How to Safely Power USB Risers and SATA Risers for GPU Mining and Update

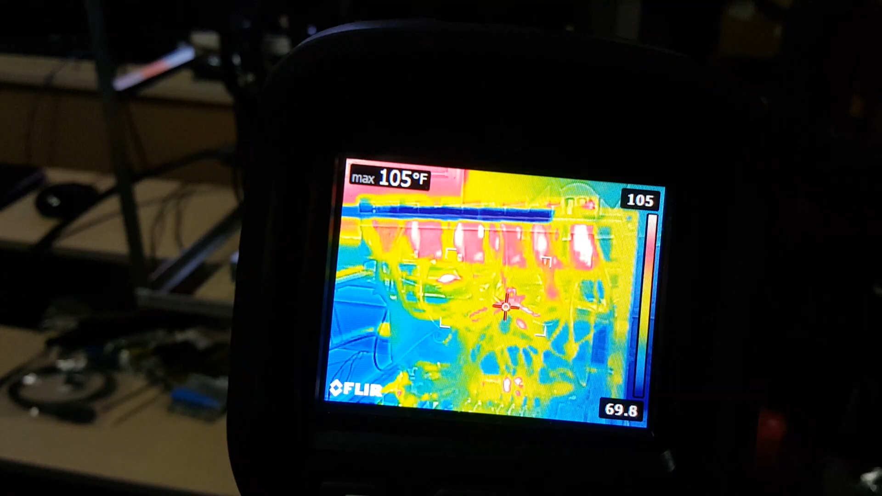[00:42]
On screen: max 105°F
in the next video coming up soon and I noticed that there were some hot points on the wires right here as you can tell